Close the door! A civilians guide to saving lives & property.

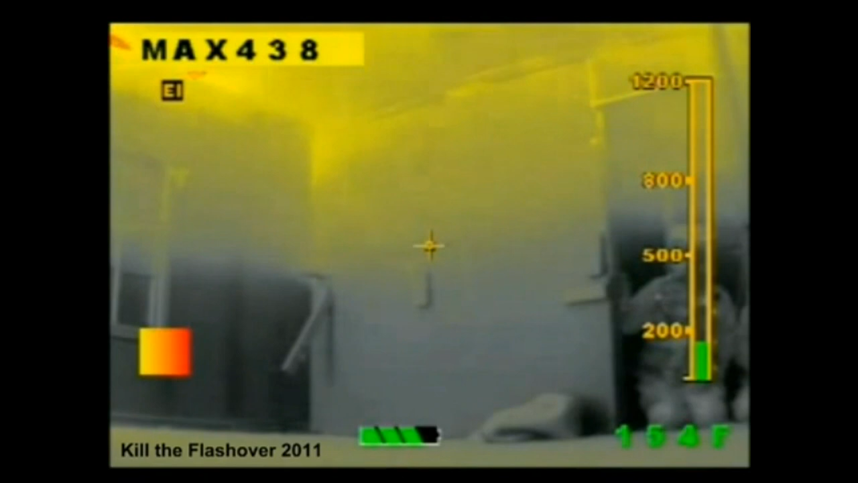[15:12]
On screen: spot 154°F
You can clearly see the effects of closing the door and the effect that it has on the growth of the fire. As you can see, the simple act of closing the door took the fire room temperature from 800 degrees to
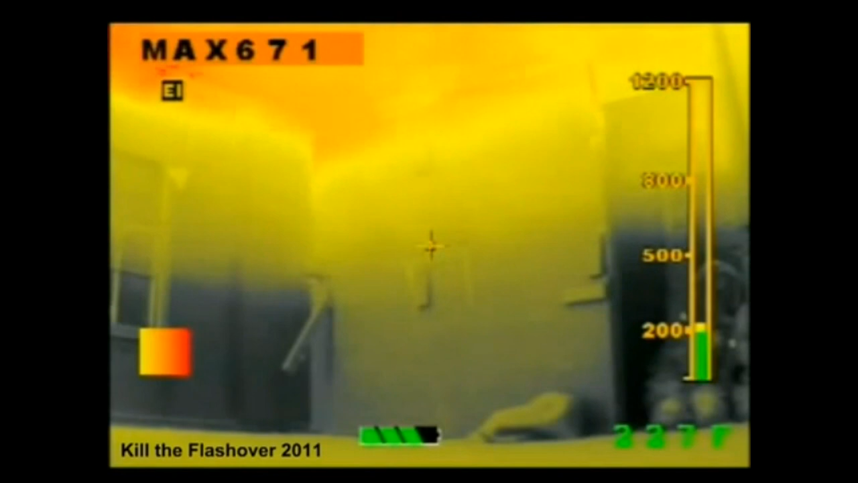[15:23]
483 degrees Fahrenheit in just 15 seconds.